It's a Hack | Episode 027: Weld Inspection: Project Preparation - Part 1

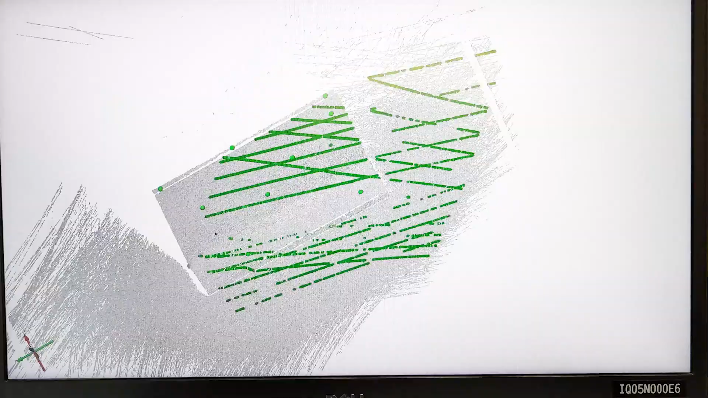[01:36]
GOMScan1, or T-ScanHawk2 sensor to scan right into this project.
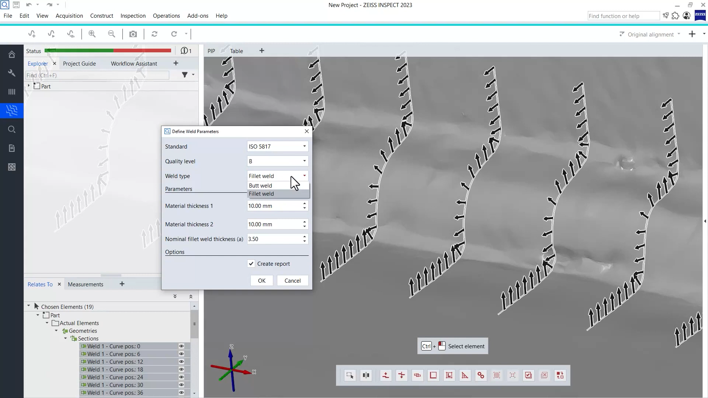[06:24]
I would like to inspect for ISO 5817 and quality level B in this case. The weld type is a fillet weld, which is identified automatically. If the software cannot identify the weld type automatically, it outputs a hint and you need to define it manually. The material thickness of both joint parts also needs to be specified for the calculations.
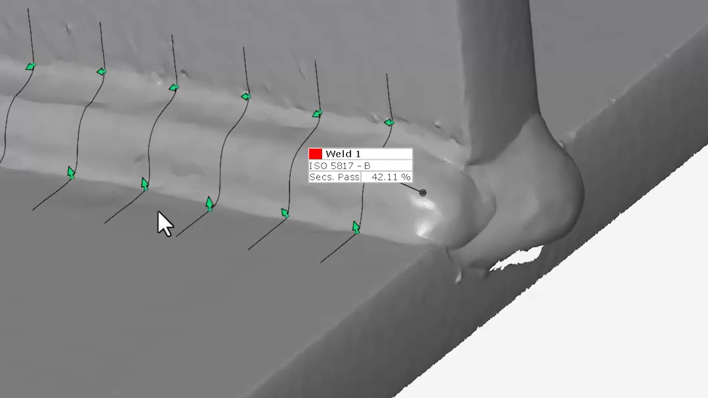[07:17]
The last piece of information is both given as the percentage of sections that fulfill the requirements and as a colored indication where green stands for pass and red would stand for fail.
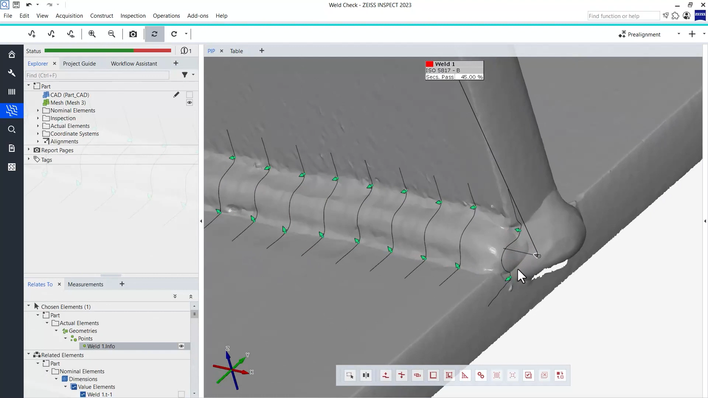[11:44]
Now that we have real actual data, you can see that those do not make much sense anymore. For such cases, note that all elements created during this workflow are also fully parametric.
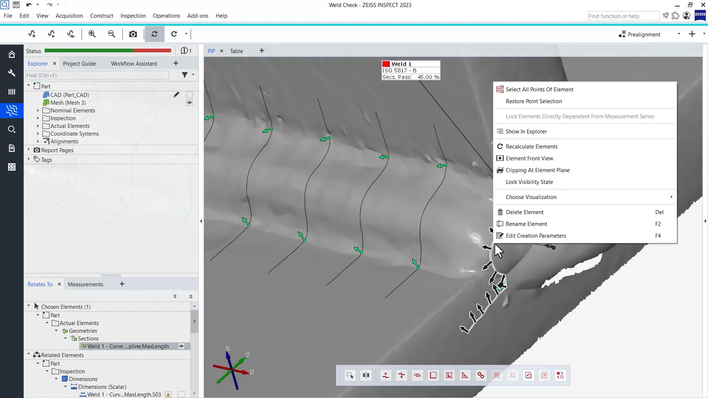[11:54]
This means that if you should ever encounter a problem with a certain section,
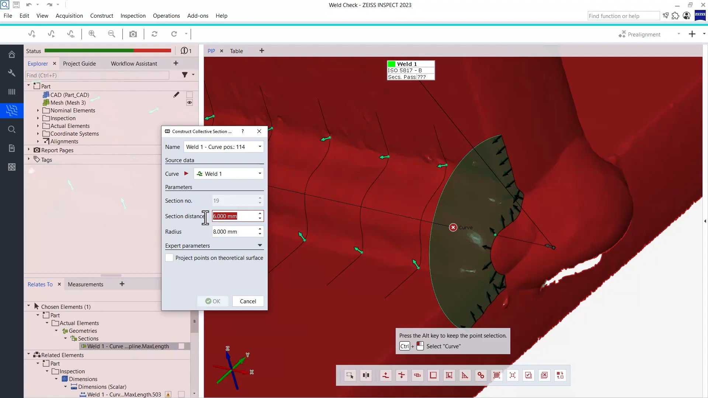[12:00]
you can always select this section, edit its creation parameters and adjust for example its position or the radius.
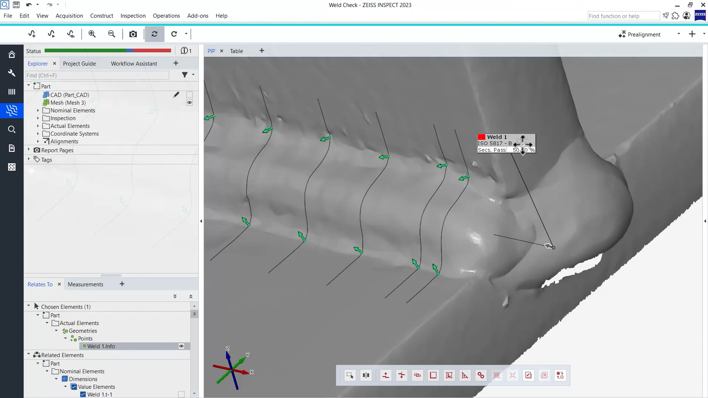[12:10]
Everything including your result will be updated immediately.